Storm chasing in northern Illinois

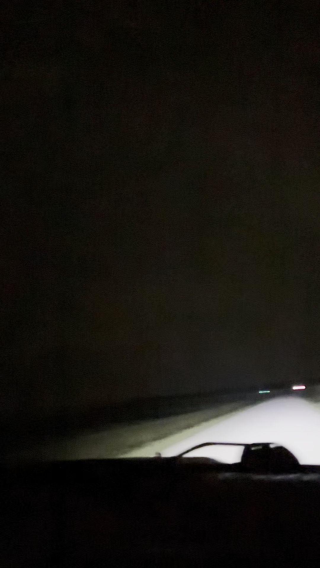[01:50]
Alright, yeah, this is the road.
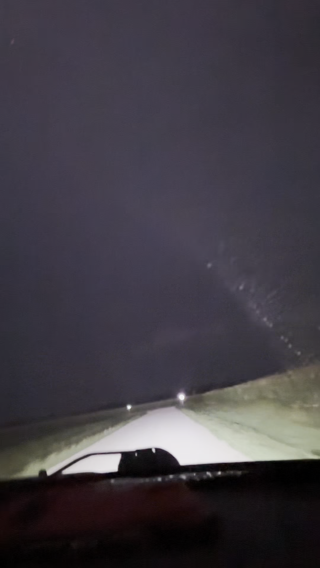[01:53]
So I guess this is an actual road, surprisingly. Yeah, car, watch. Clear on right side.
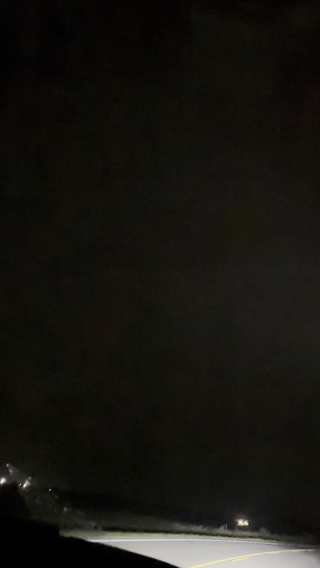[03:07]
I know. Middle of nowhere. Yeah, I'd agree too. It's a prison then.